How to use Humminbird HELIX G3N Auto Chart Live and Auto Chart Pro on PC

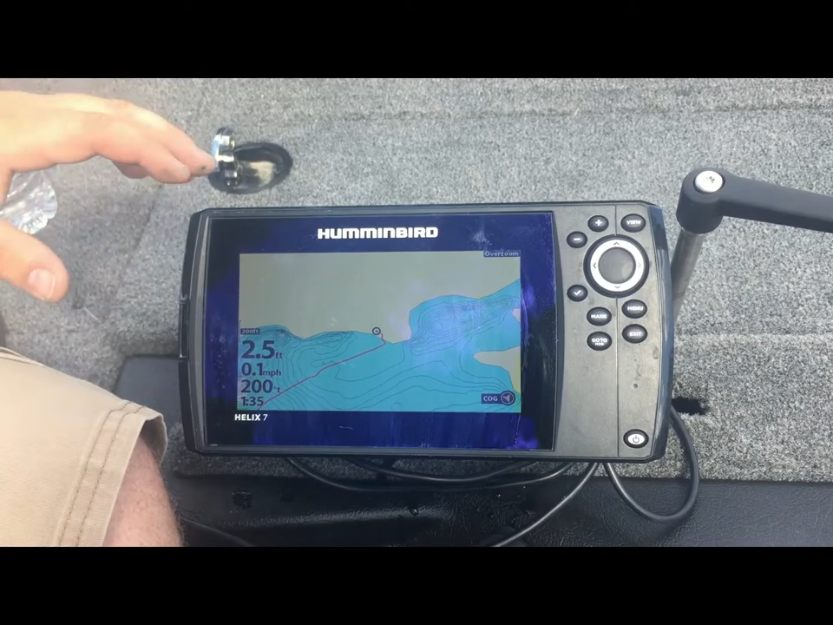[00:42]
On screen: depth 2.5 ft, speed 0.1 mph
right so after you've powered on your human bird here you're going to want to get over to your chart setting if you have a GPS enabled if you do not have GPS enabled you will not be able to use auto chart pro or auto chart live so once you're here you should have some different depth reading you can change that on the settings but in order to turn on auto chart live
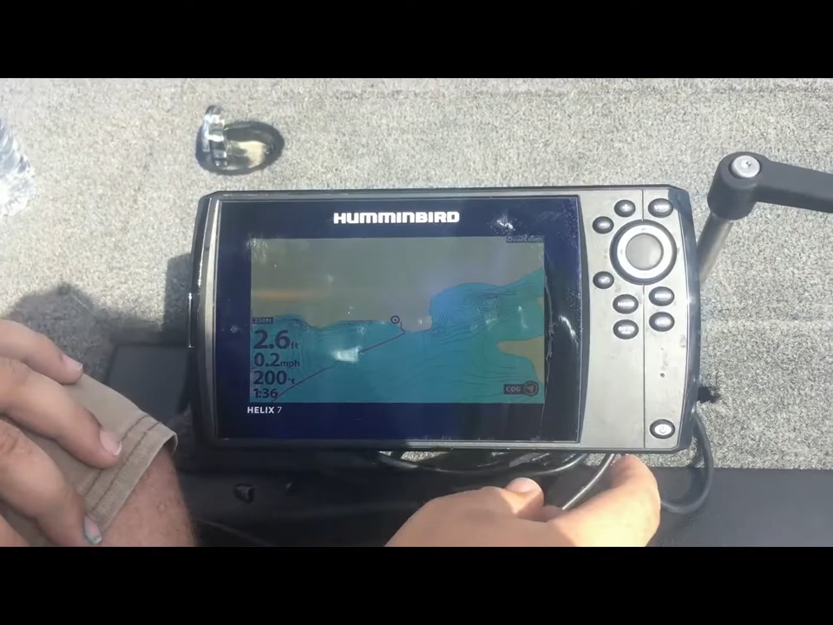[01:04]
On screen: depth 2.6 ft, speed 0.2 mph
you're going to press menu once you can cursor up or down till it says auto chart
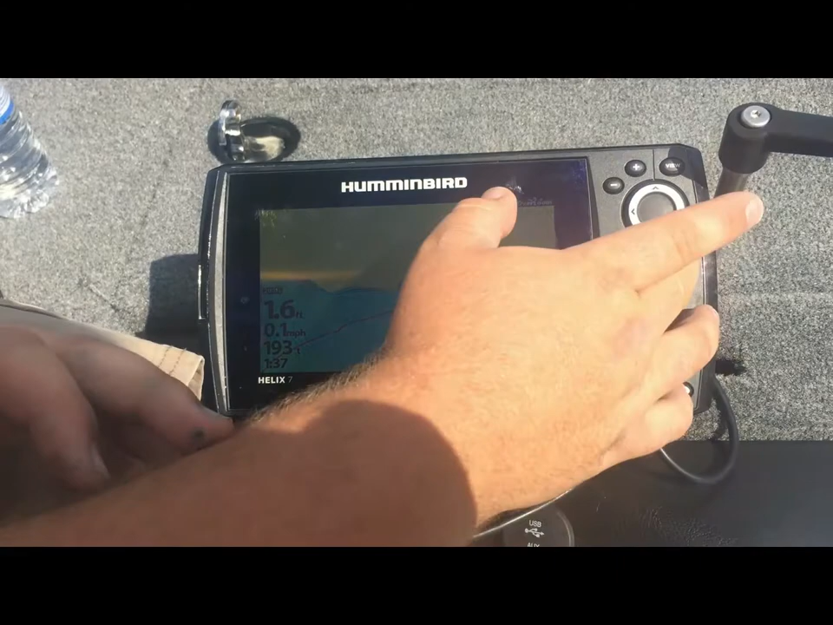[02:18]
On screen: speed 0.1 mph
set between zero and ten now i know this water body has a 20 foot channel so something i might want to do is go back to auto chart
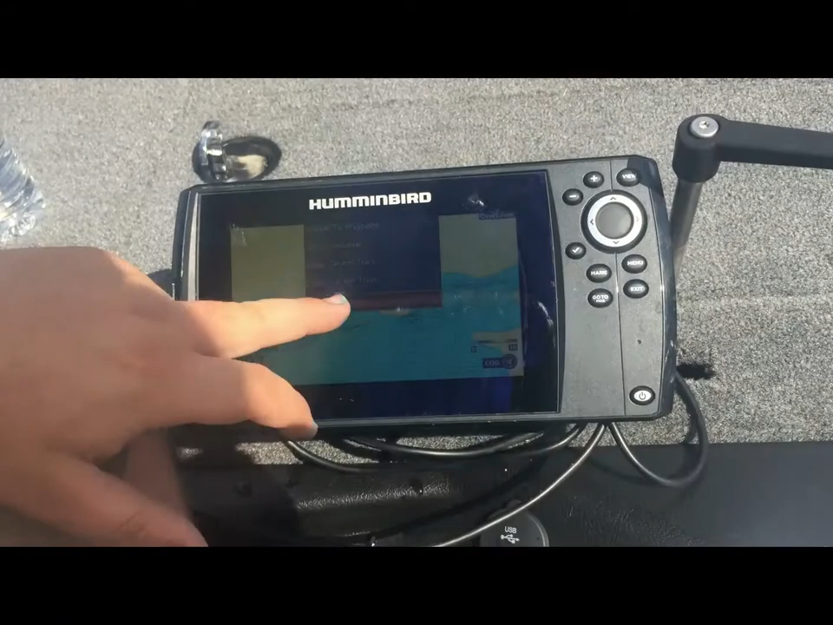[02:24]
into the settings here and then go down to auto chart options once you're in auto chart options you
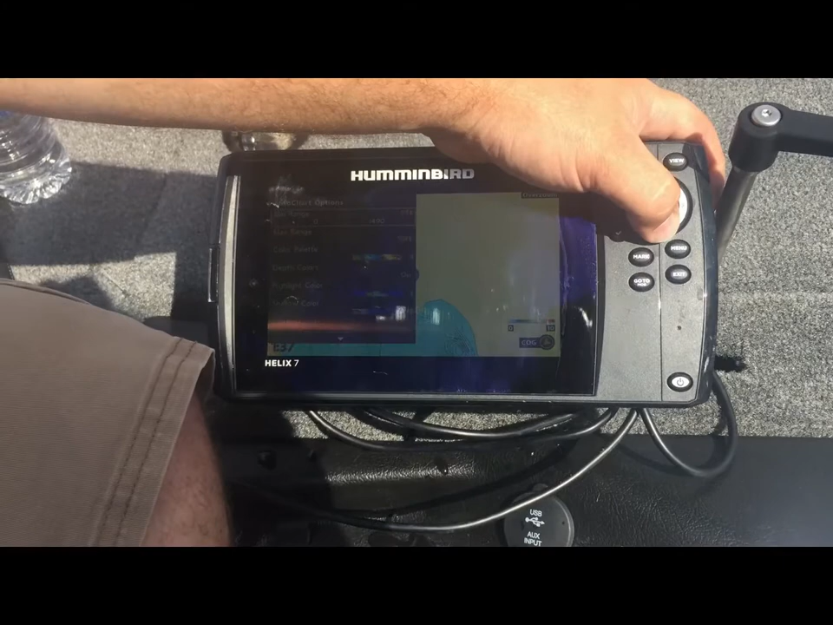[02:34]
can change the range which is a minimum of 10
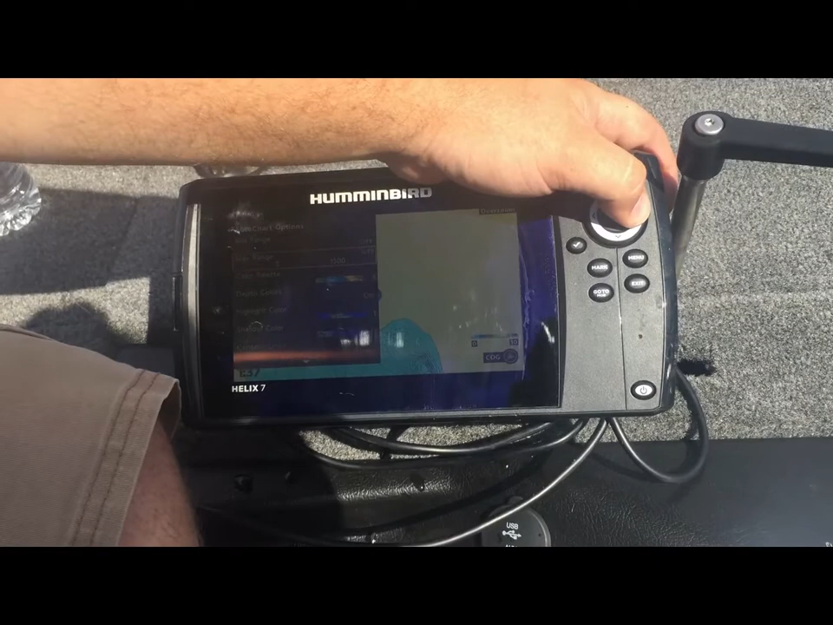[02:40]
but as you change the range you can see down here that that number will go up so if you were in
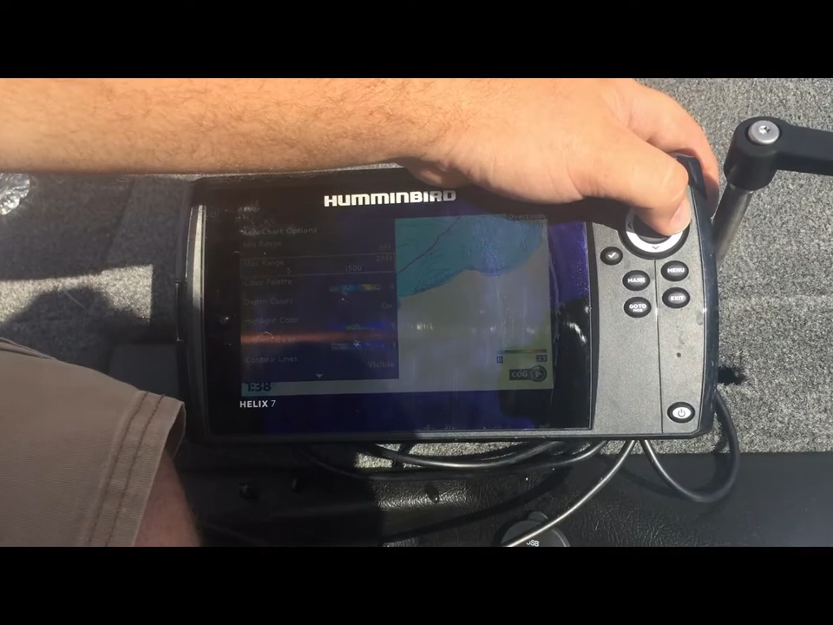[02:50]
a area that you want to be looking at different depths between 20 and 40 feet and you want a lot of detail you can change your min range to 20 feet your max range to 40 feet and then that'll give you a color palette just for those areas
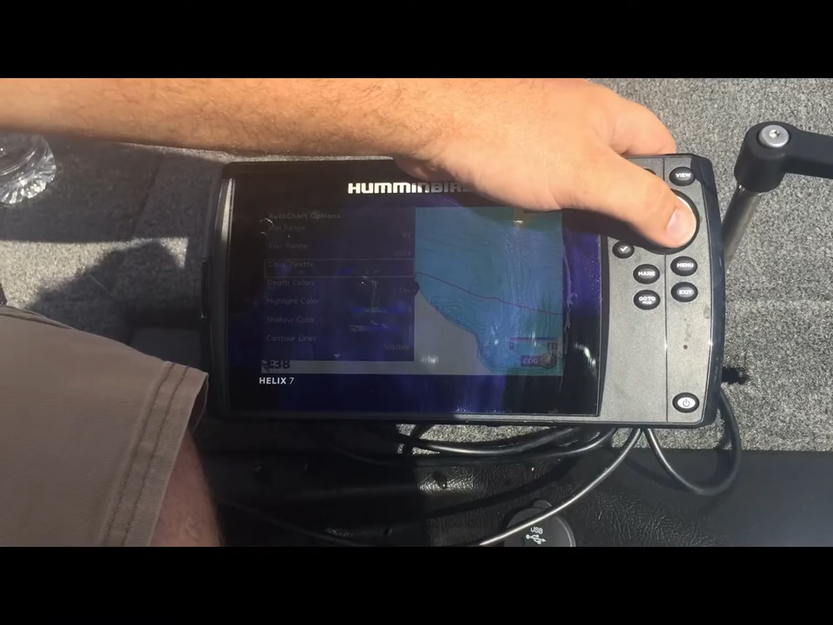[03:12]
you can change your color palette as well to have as many different colors as you want i like to keep it on color palette four you can also highlight colors with different settings as well as well as you can mark out where there's shallow colors and which kind of specs you want so if it's less than three feet and you don't want to be going anywhere
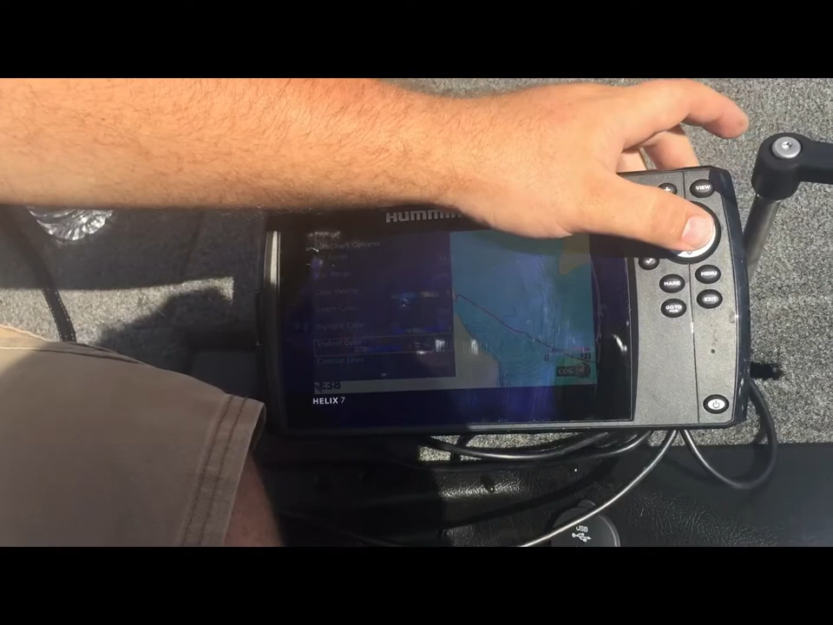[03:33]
less than three feet you can do the shallow color and it will tell you exactly where not to go so you can change all these settings here to have a very detailed
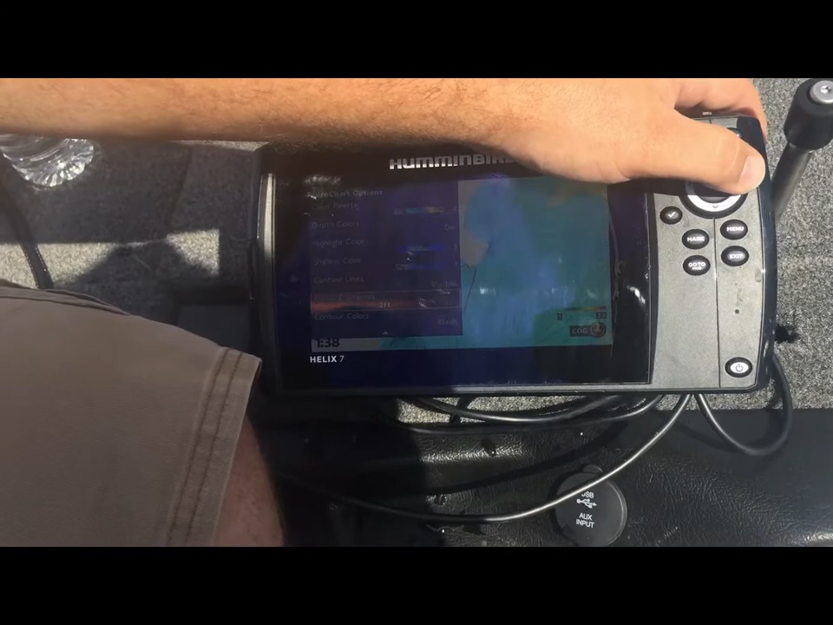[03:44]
or not as detailed you can even have the contour lines visible not visible etc show raw data i normally leave that off but you can do that where it will show exactly where data was being pinned and then so for bottom layer so you can turn your bottom layer off or you can turn it on and choose whether or not to show vegetation or
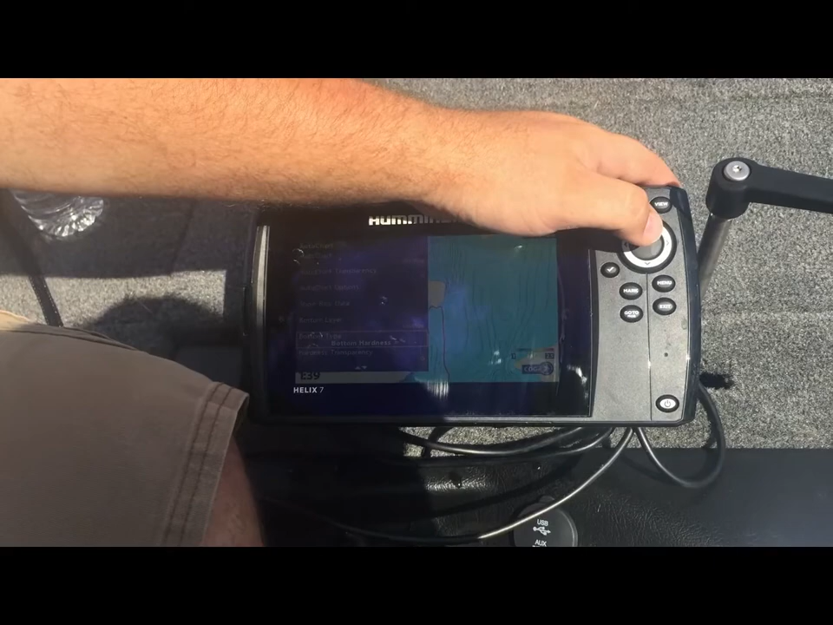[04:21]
bottom hardness so if you do bottom hardness it'll have a different graph that'll show you exactly uh if it's soft or hard bottom and then vegetation
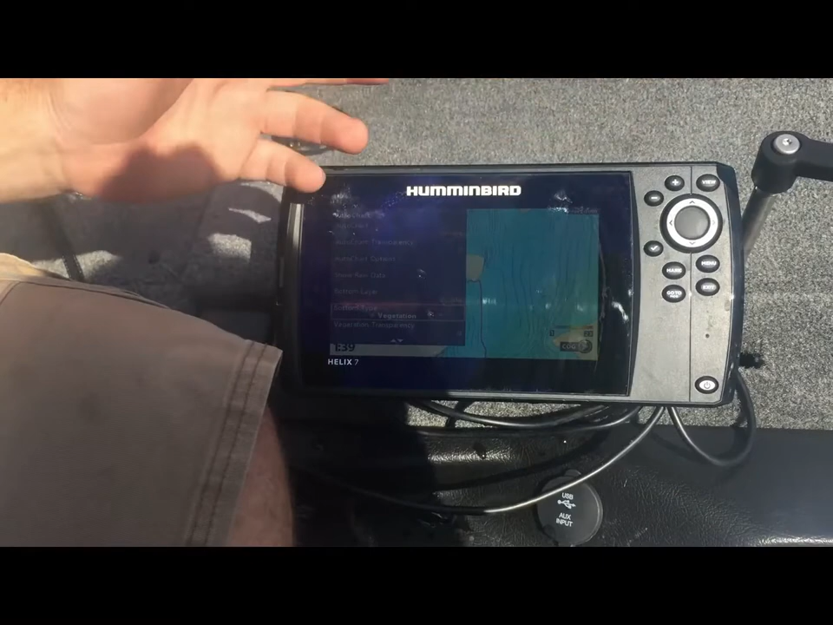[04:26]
is pretty straightforward you can play with the settings and adjust how much vegetation you
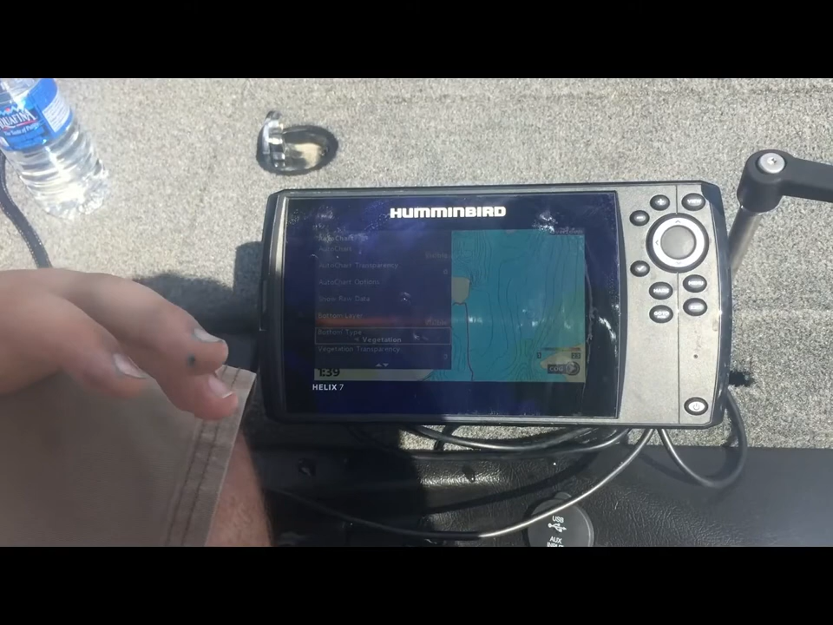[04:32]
want to be shown or how little you can have it where the entire map shows vegetation just because of those parameters but it'll take some experimentation of what works for you in these options here generally the default setting is pretty good though you can also change your save location right now i do not have my auto chart live chip in it's just saved the internal as soon as i enter in an auto chart live chip it'll automatically upload what was saved internal onto that chip and then i can have